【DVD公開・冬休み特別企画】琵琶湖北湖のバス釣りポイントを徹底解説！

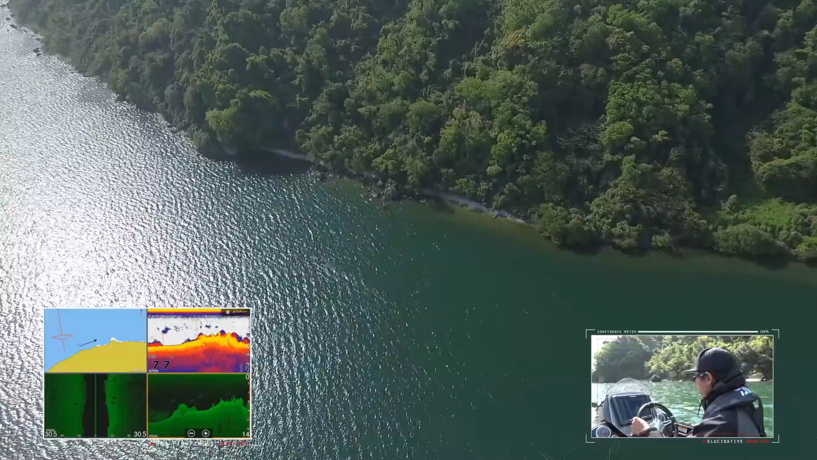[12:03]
これですね。これが今岸からの張り出しですね。ここは結構非常に、一級のスポットですね。
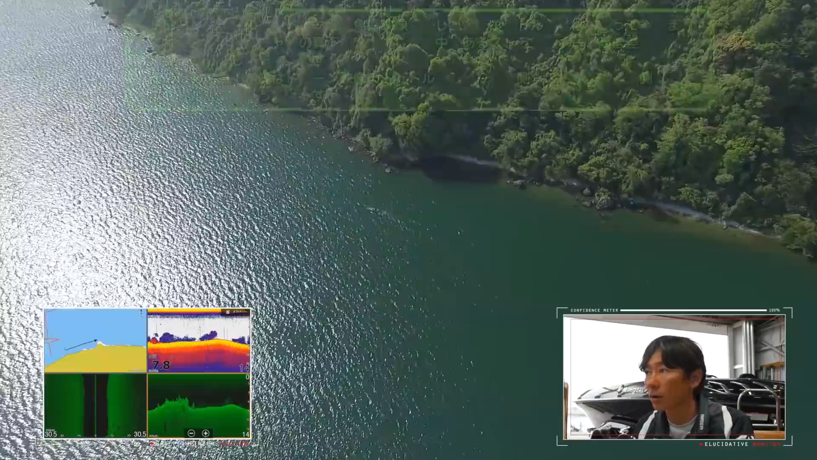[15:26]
フラットまで、ベイトが、非常に溜まっているのが、魚探映像から、分かると思います。実際このベイトフィッシュが何かというのはちょっと特定しにくいんですけども、おそらくハスの子供、アユかなっていう推測ですね。大きな変化につくというよりは、この時はフラットにベイトがいるっていうのが魚探映像から把握できる、
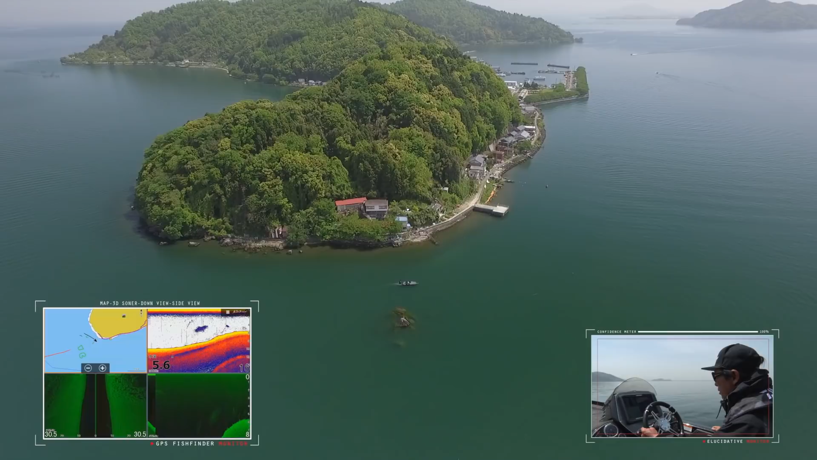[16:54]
で、今ちょうどこの岩周りの魚探映像が映り出したんですけども、今映ってるみたいに水中の中にね、かなりこの岩が沈んでる状態なんで、そこをちょっと意識して狙っていくといいと思います。
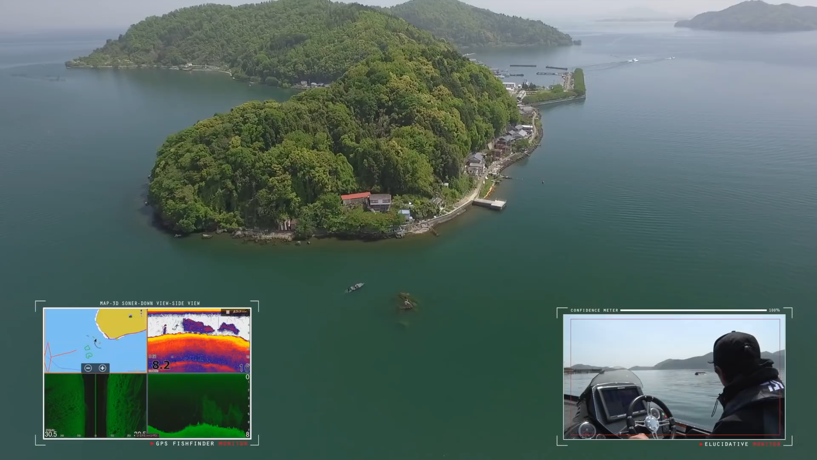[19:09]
プレッシャーかけるとね、浮いてる魚すぐ沈んじゃうんで、先に浮いてる魚狙って、その後ボトムの魚を釣るっていうのが、まあ、僕がよくやる釣り方ですね。まあ、場所によってはかなり大きい岩が、水深深いところまで沈んでるんで、そういうところは比較的その岩自体にもつくのでね、ピンスポントで狙ったりもします。
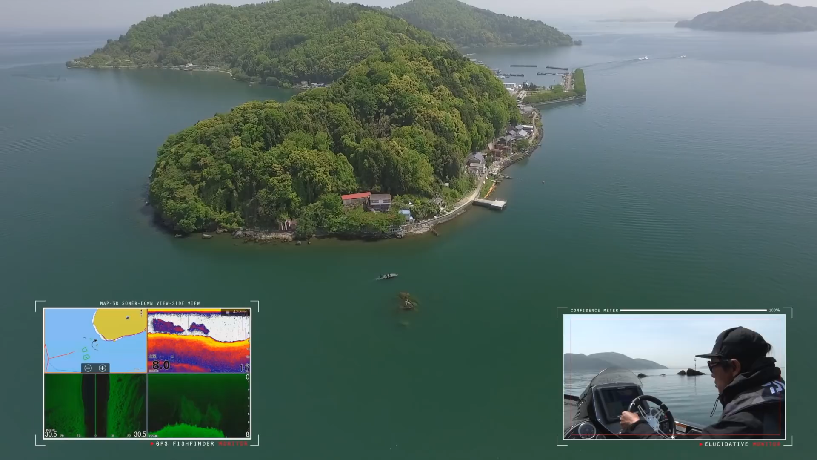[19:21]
はい、魚探映像と、ドローン映像、ボートの通ってる位置多少違います。ドローン映像はどちらかというと、ストラクチャーの周り、魚探映像はストラクチャーの真上を撮ってます。
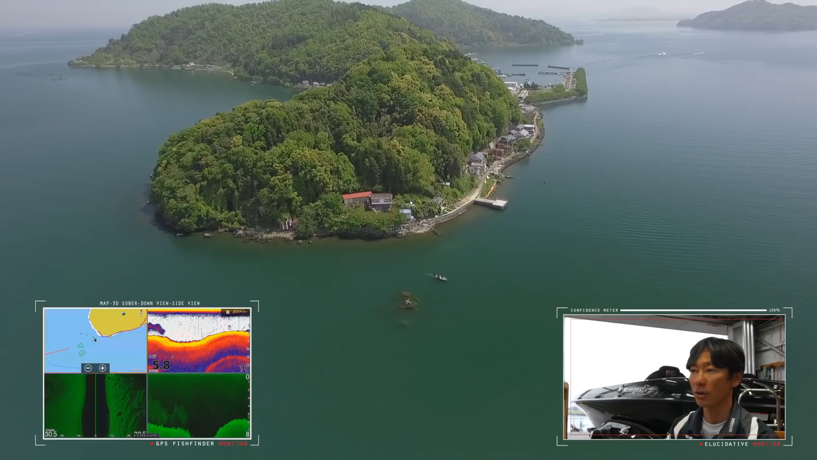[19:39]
特に、魚礁などのように、高さを知っていただきたい場所はポイントを横切るような形でポイントの上をボートが通っているので、実際ドローン映像で通っている位置と場所が異なります。
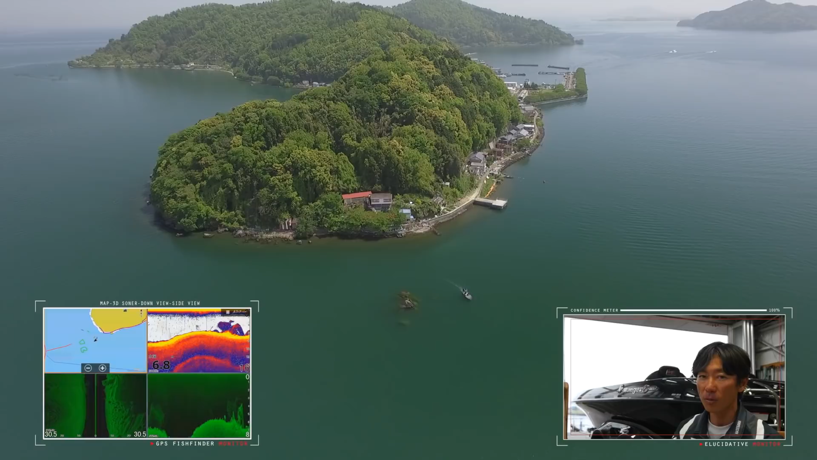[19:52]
その辺を考慮して見ていただく必要があると思います。
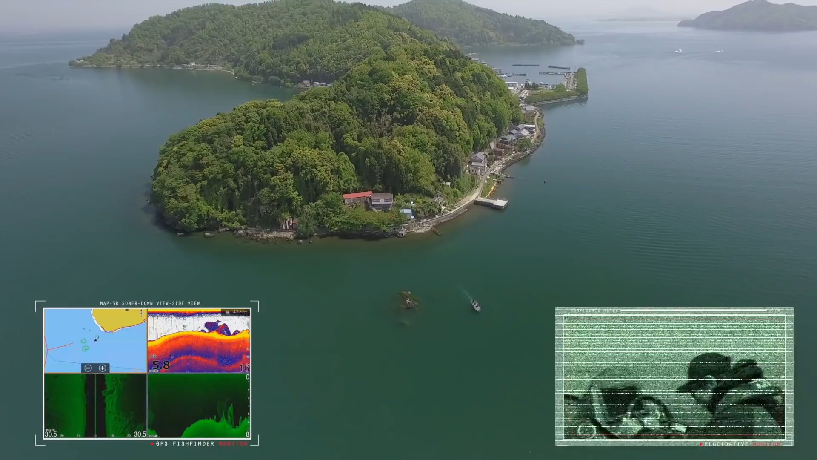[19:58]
ちょうどあの岩から40メートルぐらい沖に行くと、魚礁があります。魚礁、2箇所塊になってあるんですけれども、一辺が 1.3 の中空のコンクリートブロックが、沈めてある、魚礁ですね。
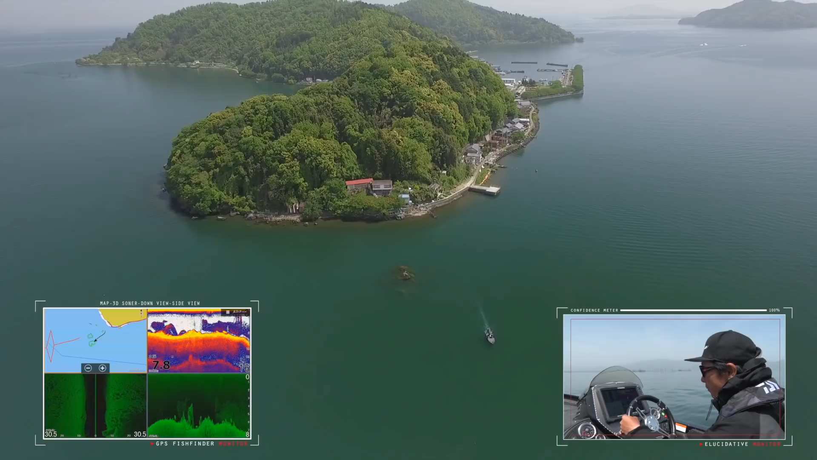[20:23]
まあ、その今真上を魚探かけていくんですけども、1箇所は非常に背が高いんで、だいたい水深 3.5 メーターぐらいまでトップが上がってくると思います。今ちょうどトップ狙った感じですかね。4メーター切ったところまで今上がったんで、だいたい 3.5 ぐらいまで上がると思うんでね、ダウンイメージ見てもらうと分かるんですけども、こういうサイコロみたいな、
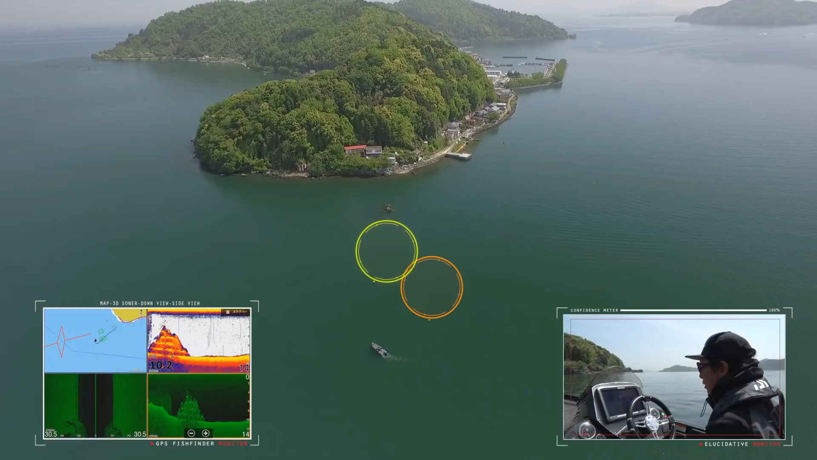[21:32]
背の高さが、こっち側は、もう一個側よりも低いですね。それも今ど真ん中入ってくんでね、こっち側はだいたい2段積みぐらいなんで高さが、3メーターないぐらいだと思います。ちょうど今魚礁の始まりですね。ここね、泡がすごいブクブク出てる場所なんで、今魚探映像これ映ってるのはおそらく泡ですね。気泡が映っちゃってると思いますけども、そうですね、今だいたい
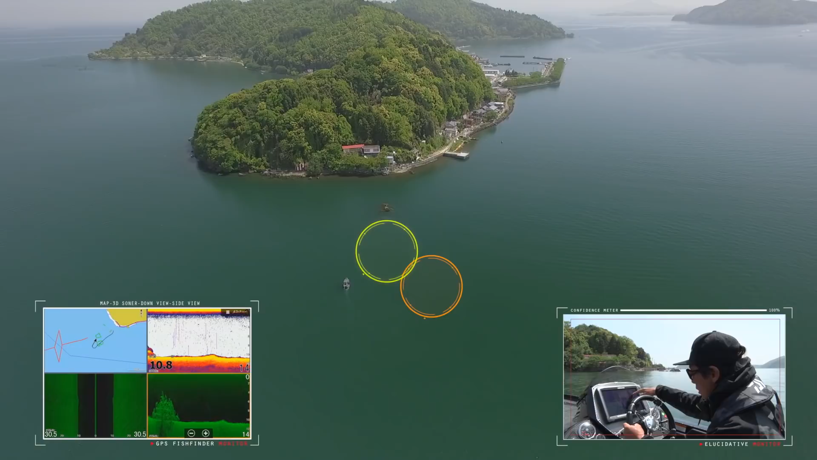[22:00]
7メーターぐらいまでのところまで上がってるんで、だいたい高さ3メーターぐらいだと思います。